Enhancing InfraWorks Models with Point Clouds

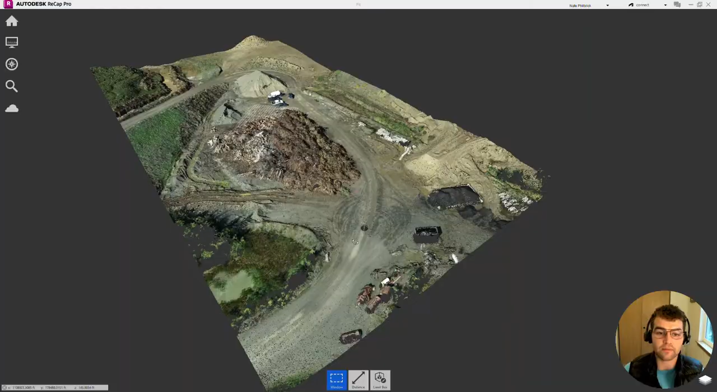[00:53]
and tied that in with ground control points GCPs with the photos to make the elevations and you know northern easting elevations accurate and so let's just get it let's just take a feel this point club so we can see this is our this is our ground control points right here
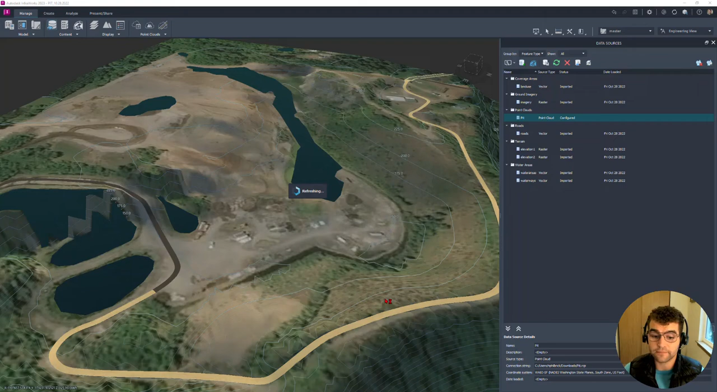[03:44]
and now it's going to spin on the back end and now we have our point cloud that is geolocated in our file okay now we have our point cloud in there now we want to and we want to create a surface from that we want to combine
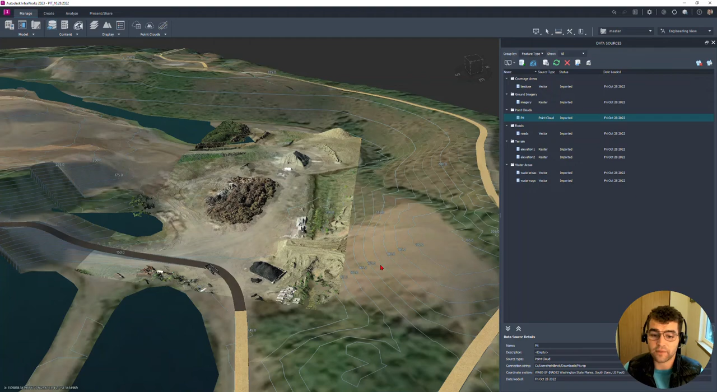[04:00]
that with this model builder service here with our point cloud over here and if we zoom in we can see there's some we just have the point cloud data in here there's no surface that's tied to it see there's our point cloud
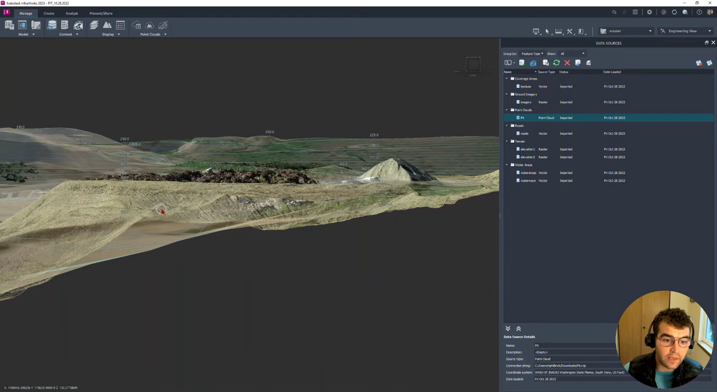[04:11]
right here and there's our model builder builder all right step two three now point clouds right here point cloud and we go ahead and we grab and we got point cloud terrain
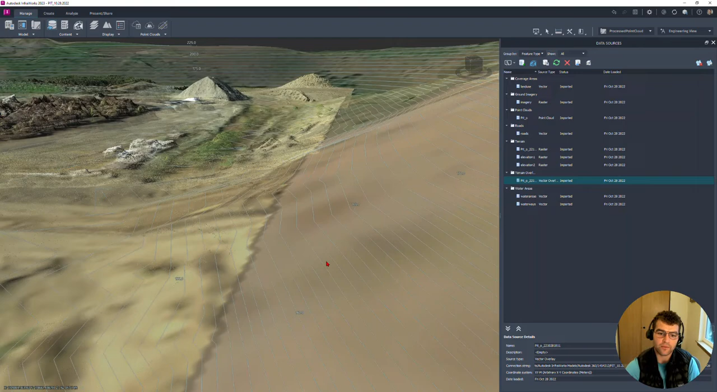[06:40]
notice here we have our point cloud data up here we can see it and we can
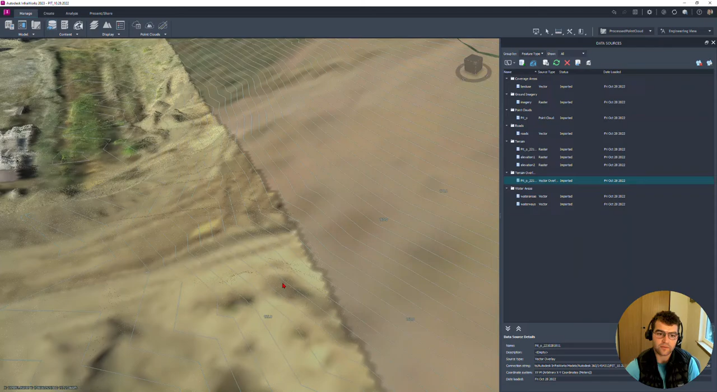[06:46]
see that that vector overlay from the point cloud data is now on our now on our surface and so but one thing notice our surface data still
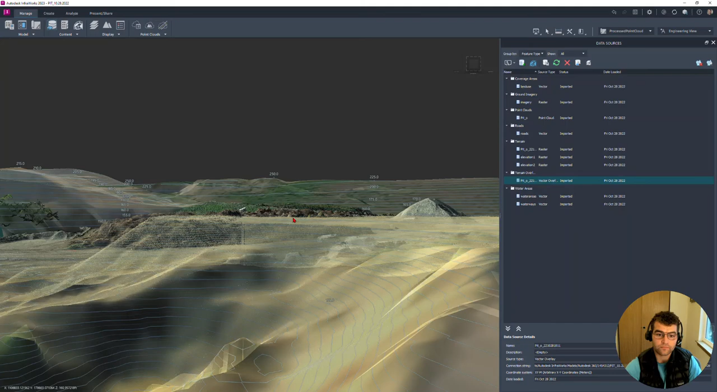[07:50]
and now our surface that we're seeing here is from our point cloud data
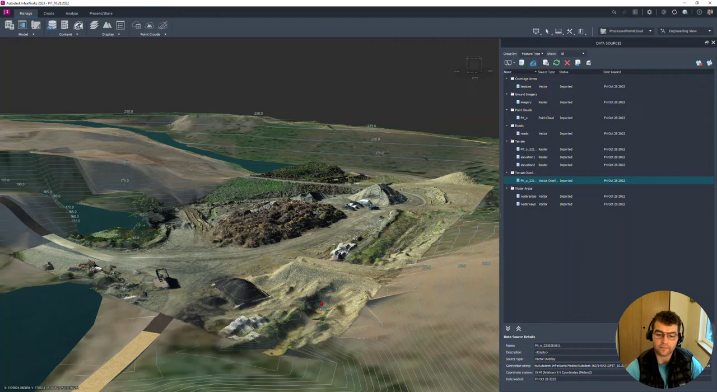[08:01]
you can see we can zoom in here we grab this we can see now we are reading our
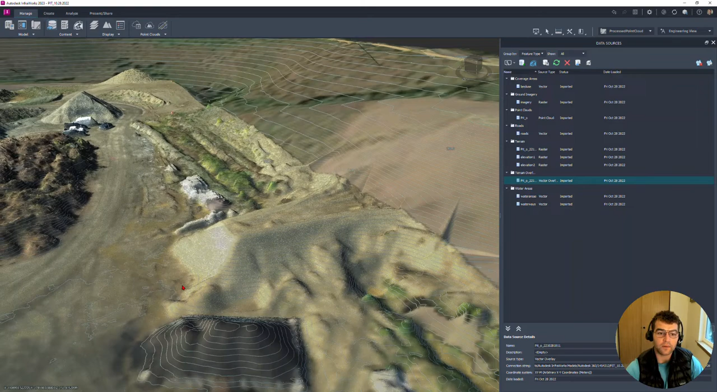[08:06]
point cloud data as our as our service now so really easy ways to bring in point clouds create a service from it enhance a model builder surface so say you so you wanted to really look at one specific portion or something like that then
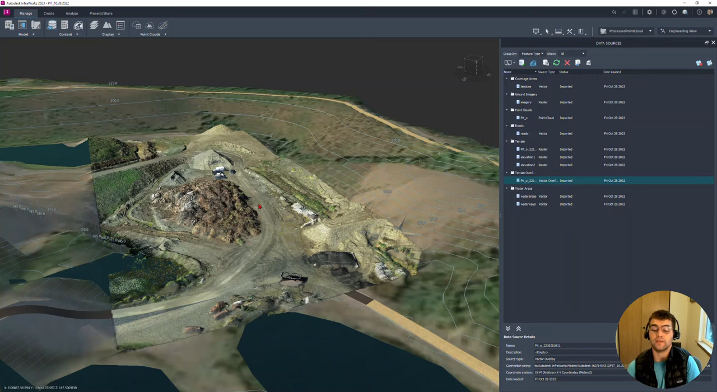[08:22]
you can enhance that with a with that point cloud data so great ways to work with point clouds and infoworks thanks for tuning in